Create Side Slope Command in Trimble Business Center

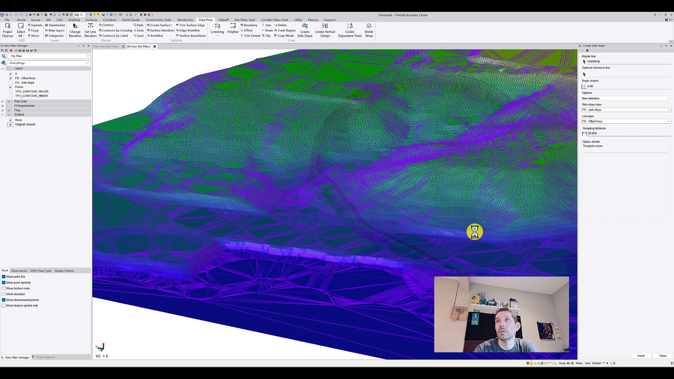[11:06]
uh in a 3d view let's do my material
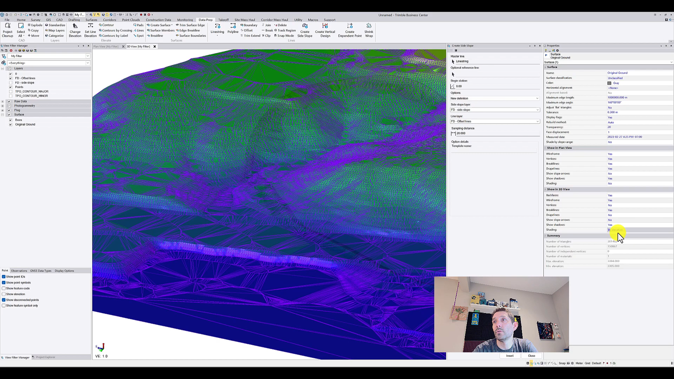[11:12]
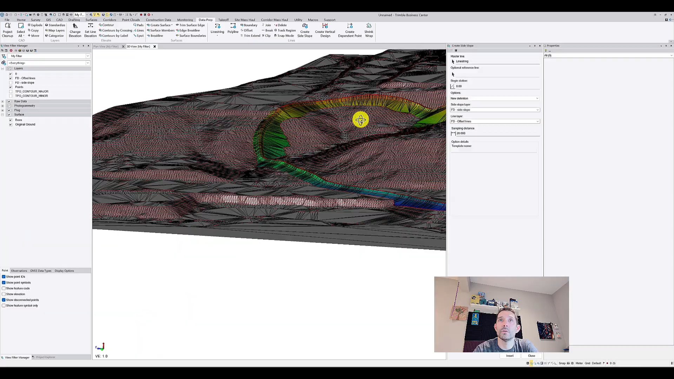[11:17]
right right so you you can nicely see how i basically create this nice um
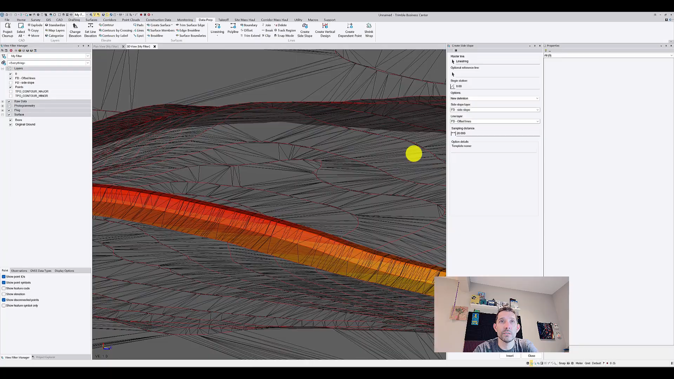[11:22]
surface along the along the
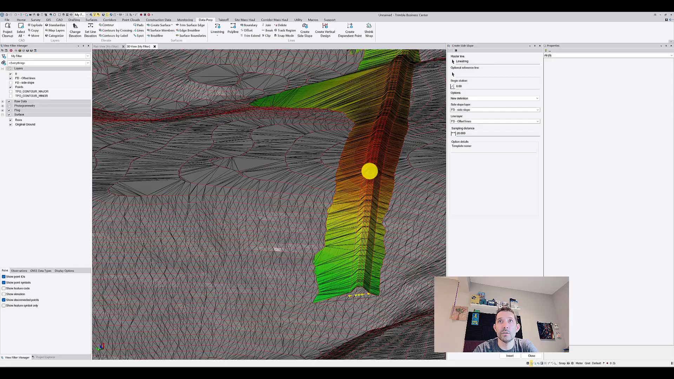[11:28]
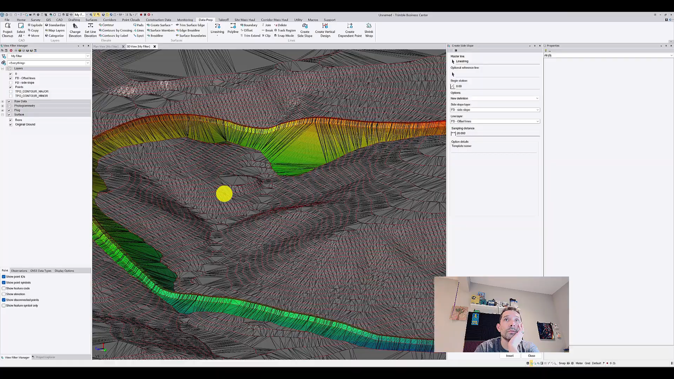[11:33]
my original surface if i wanted to make sure that this is all nice and then the